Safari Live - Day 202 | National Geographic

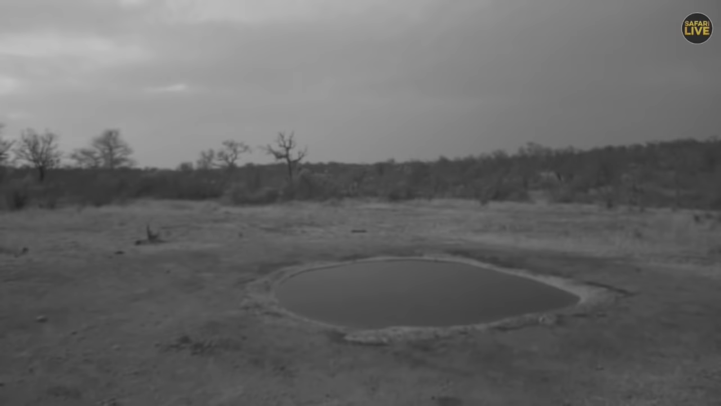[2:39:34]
We are now waiting for him to come. He might come here at any time. I've just seen him now approaching in between the bushes there, but I can't see him coming out. He's very much relaxed.
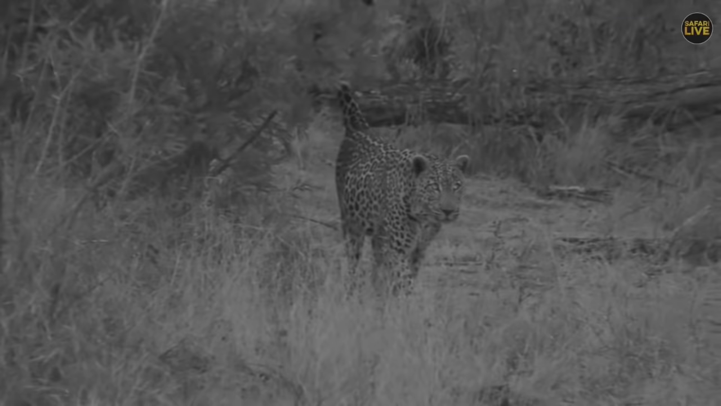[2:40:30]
He's marking everywhere. Can see he's taking his time. The bears are making noise. They are complaining against his presence, and he doesn't mind them.
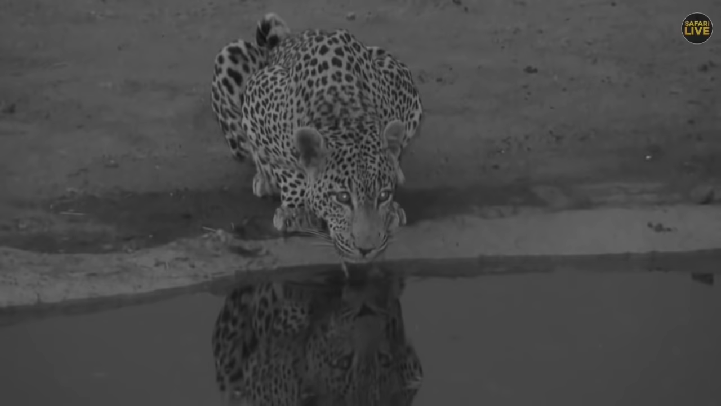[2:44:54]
the francolins, they always complain. Look at that. You can see him right there. This is beautiful. So you can see that after eating something, they've got quite a lot of moisture and they don't really go and drink.
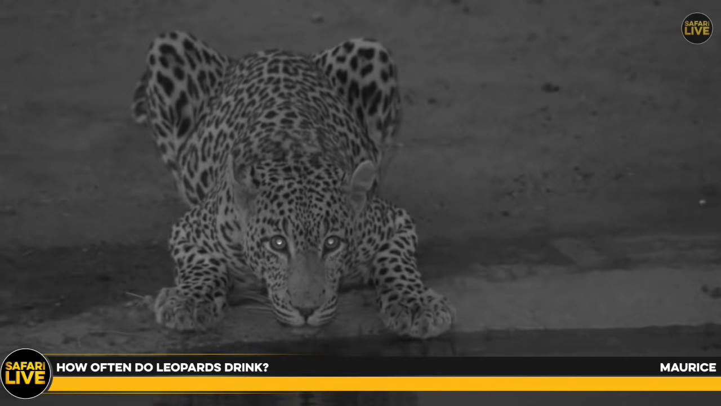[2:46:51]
That is determined by the moisture from the prey. If they don't have a lot of moisture from the prey, they must have to come and drink almost every day. You will see them coming in the morning and late afternoon. That is very much normal. But after having a meal with a lot of moisture, they get all the moisture from the meat. That is why after having a meal, the first droppings to come out, you will see them very dark black because of quite a lot of blood.
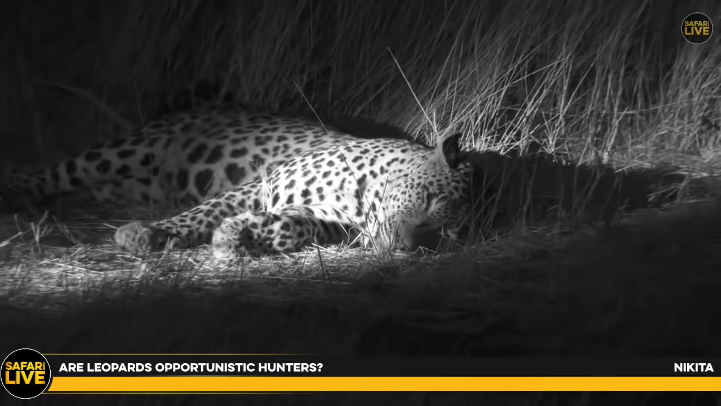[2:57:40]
They just eat anything that is coming. When he's hunting for a decker, a scrub bear comes, he will catch it. When impala comes, he will catch that. So they are very much opportunistic. He heard something, not sure what exactly it was, but I could see that how he lifted up the head. There is something that he picked it up.
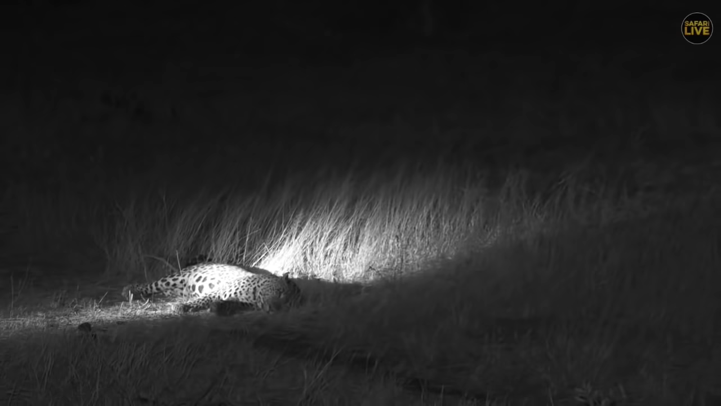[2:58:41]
Sometimes animals, when they're surprised, can also turn to be very dangerous. They are potentially dangerous. Not sure if Tingana is going to sleep around here tonight. It has been very great this afternoon having all the lovely sightings all the way from Mara down to South Africa, Juma Game Reserve.
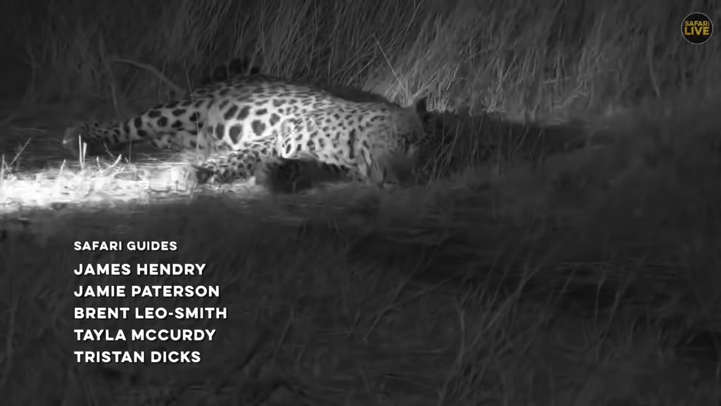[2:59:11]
It was never easy for me this evening to find any of the cats, but I was lucky enough just before the end to come